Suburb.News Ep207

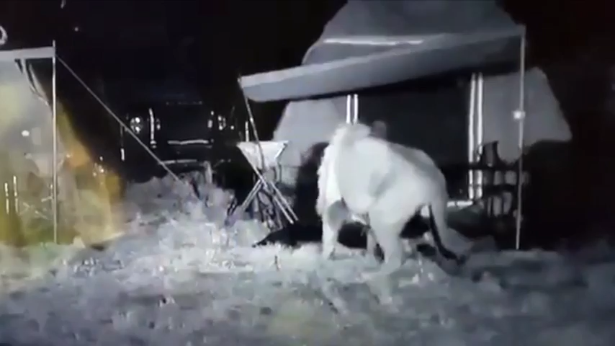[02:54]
The first one showing a pride of lions which paid a visit to a local campsite.